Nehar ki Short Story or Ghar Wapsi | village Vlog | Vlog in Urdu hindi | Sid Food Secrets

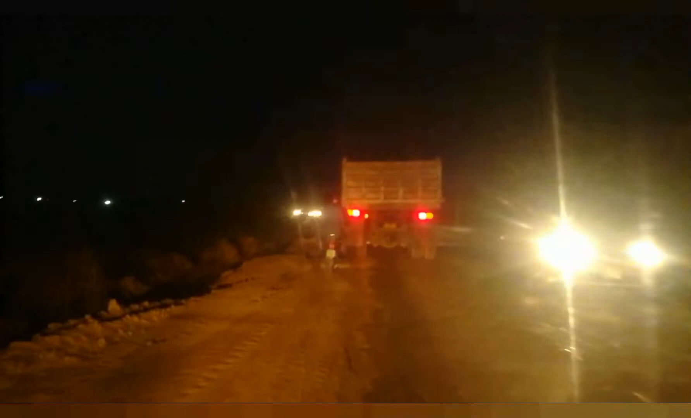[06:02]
शुक्र है ज़्यादा टाइम नहीं लगा, वरना यहाँ पर बहुत टाइम लगता है। इससे आगे भी जो है वो रोड बन रहा है, वहाँ से भी रोड टूटा हुआ है, बस वहाँ पर भी जो है ट्रैफिक ना हो।
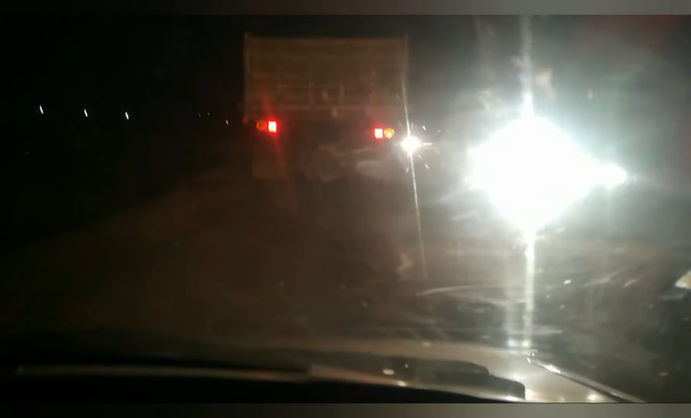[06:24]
चलें अब फिर यहाँ पर जो है ना ट्रैफिक हो रही है यार, ऐसे तो हमें बहुत टाइम लग जाएगा घर पहुँचते पहुँचते।
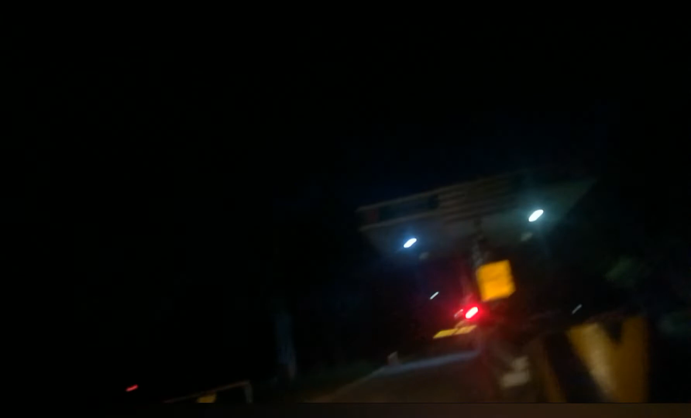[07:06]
तो अब जो है हमें यहाँ से कोई कार्ड कुछ भी लेने की ज़रूरत नहीं है, कुछ भी इसमें हमें रखने की ज़रूरत नहीं है।
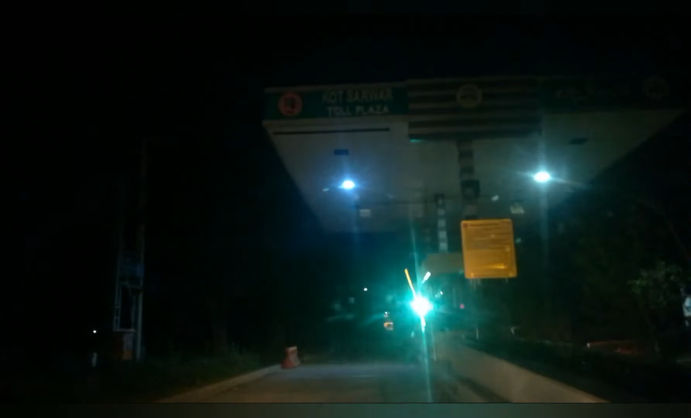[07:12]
और ये देखिए अब ये ओपन हो चुके हैं क्योंकि एम टैग लगा है, एम टैग की वजह से।
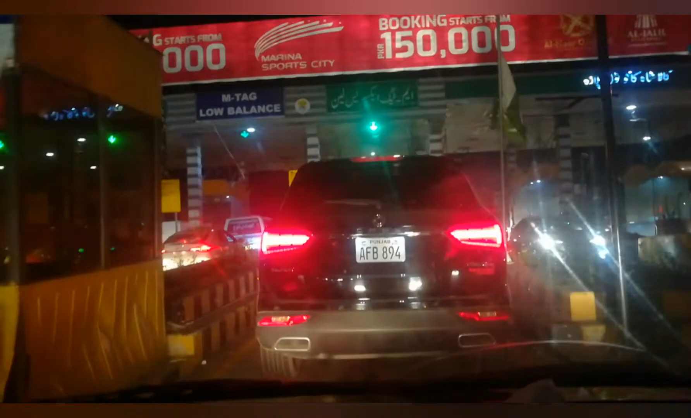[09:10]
हम कालाशाह काकू टोल प्लाजा पे
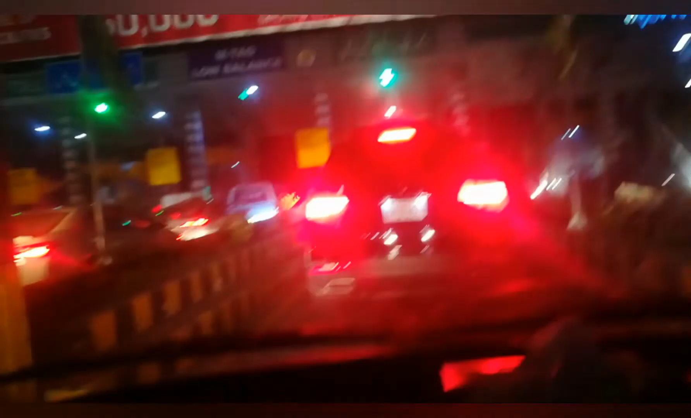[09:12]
पहुंच चुके हैं और यहाँ पर जो है एम टैग एक्सप्रेस लेन है,
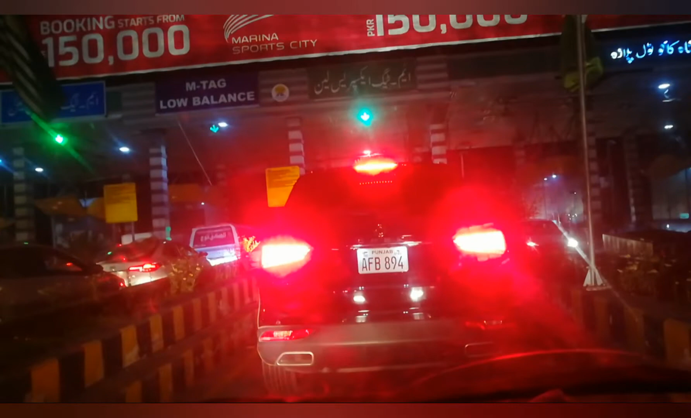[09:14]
तो हम इधर ही हैं अभी।
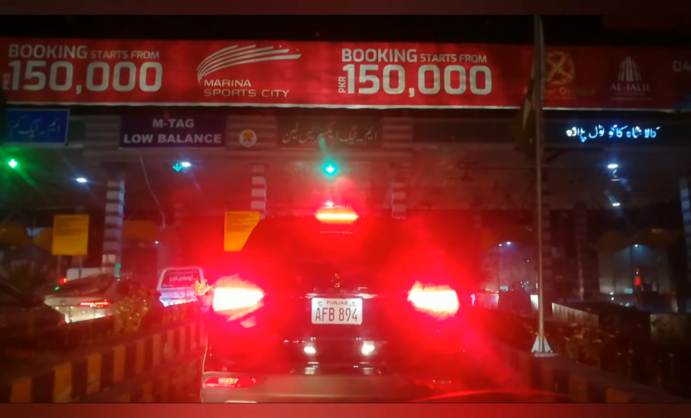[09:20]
यहाँ पर लगता है जिन लोगों का एम टैग नहीं लगा वो भी इसी लेन में आ चुके हैं, इसकी वजह से ना फिर बहुत टाइम लग जाता है।
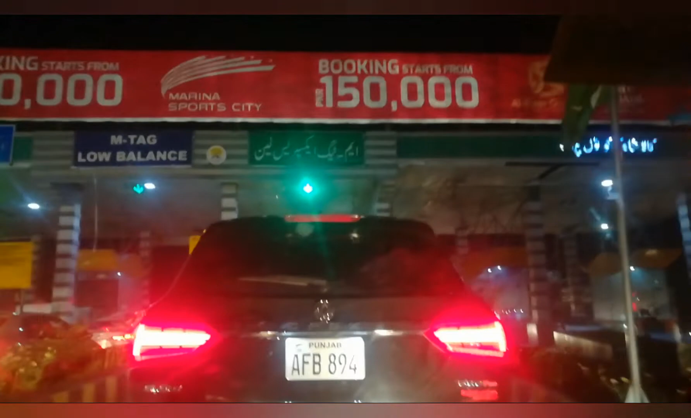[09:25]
देखिए अभी भी हम इधर ही हैं, इतना टाइम इस लेन में लग रहा है, लेकिन चले कालाशाह काकू तक तो हम पहुंच चुके हैं। इसके बाद जो है बस थोड़ा सा सफ़र और होगा, फिर उसके बाद जो है लाहौर रिंग रोड आ जाएगा,
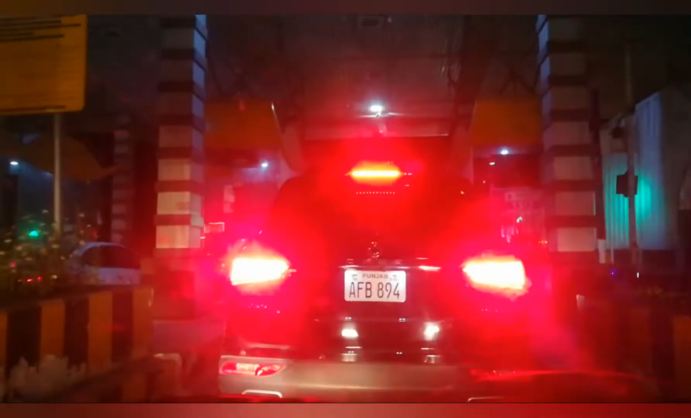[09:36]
तो फिर उसके बाद जो है घर इंशाल्लाह हम जल्दी पहुंच जाएंगे।
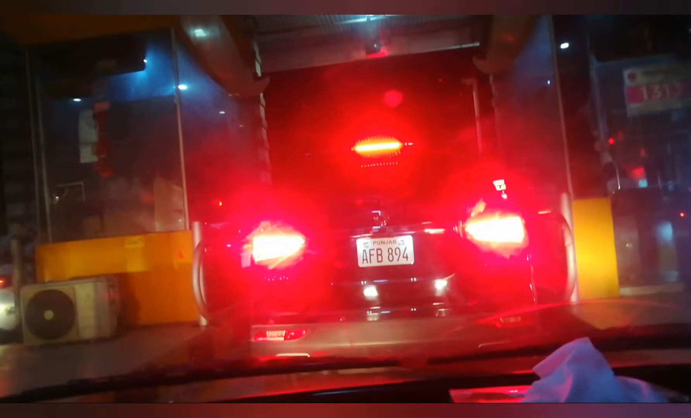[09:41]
डर लगता है इसका एम टैग नहीं है, लो बैलेंस है ना, लो बैलेंस है उसका, लो यार ये क्या बात है, फ़ायदा तो नहीं ना वो होता है इससे इतने लोग।
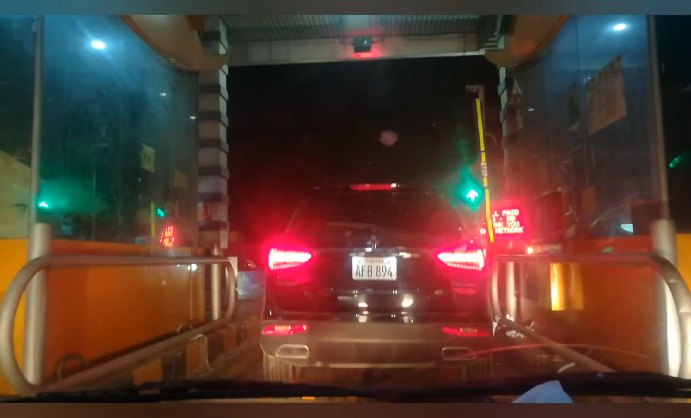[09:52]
शुक्र है मैंने रिचार्ज किया था ना, फायदा हो गया। तो हम